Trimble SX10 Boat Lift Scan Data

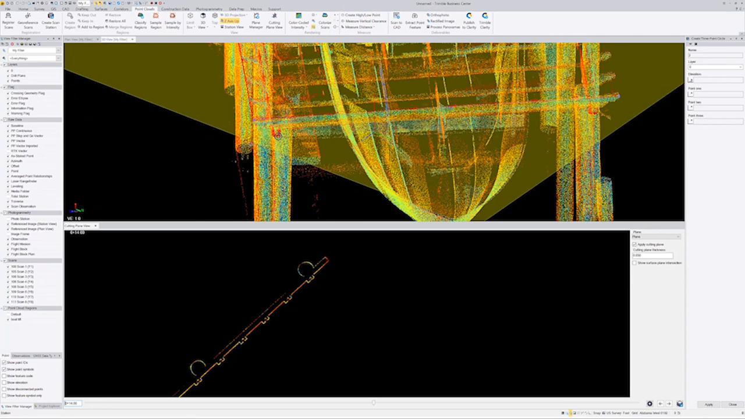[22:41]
And look. I could go in. Somewhere in here. And. I could go. To. My measure tool. And I could say. Measure me a point. Right there. And you'd see it. Fifteen point five seven. Is the z value. Now. We are. Mean sea level. So. Um. You'd have to figure out. What that offset is. Right. Or. You could set your cutting plane. If you knew where zero was at. You could set your cutting plane. At zero.
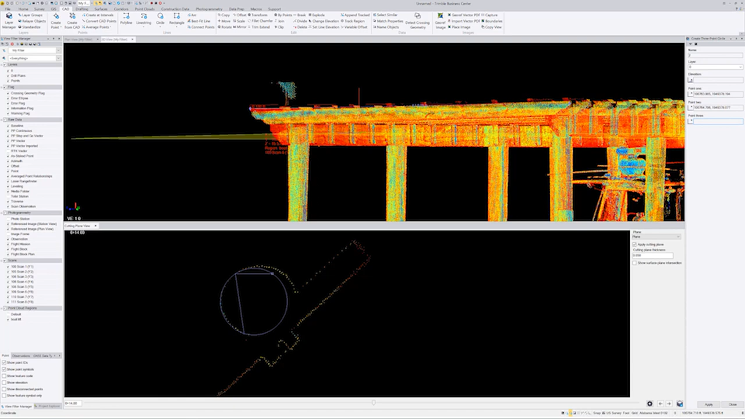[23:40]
At this post. And I click there. There. And this post looks weird up here. Click right there. Okay. So. Let's get rid of the cutting plane view. Let's go back and look. And if we did a.
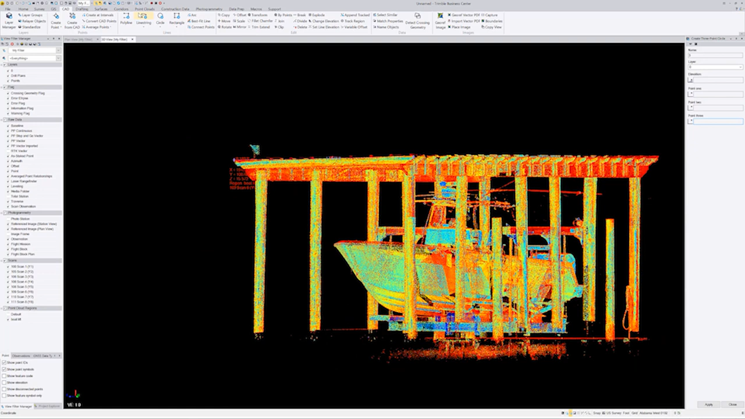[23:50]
Um. If I go to point clouds. And I say top down view.
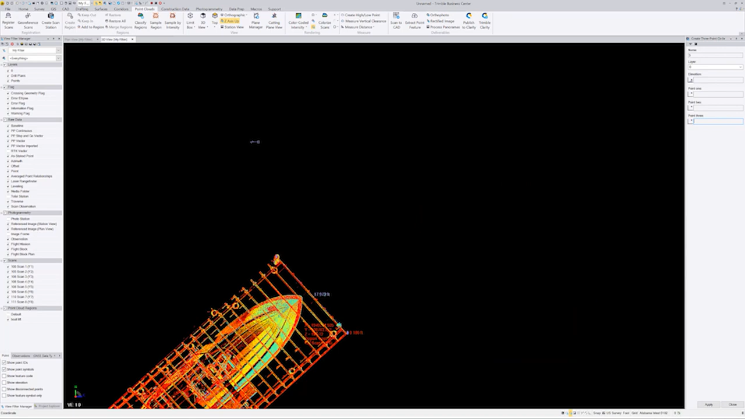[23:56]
Here's my top down view. Right there. Now look at that post.
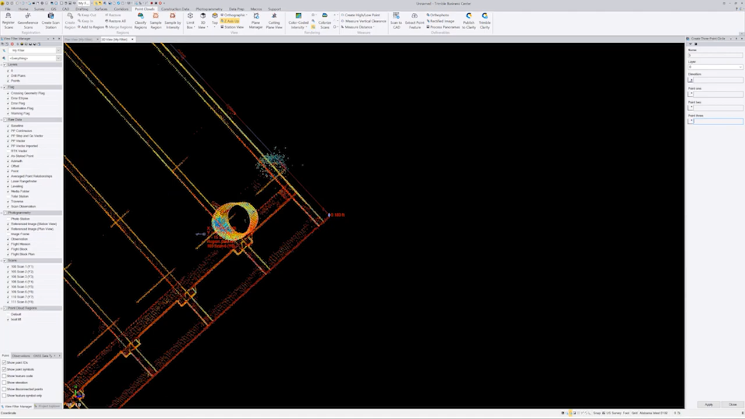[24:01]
That post is not going straight. Right. So. If I needed to show this. In court. And I needed to show that.